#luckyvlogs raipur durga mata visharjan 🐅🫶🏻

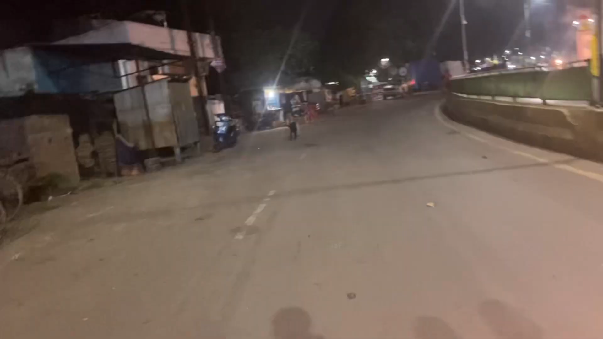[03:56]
तो अभी हम लोग और आ चुके हैं इस साइड और देख रहे हैं बहुत सारे और मुट्याइब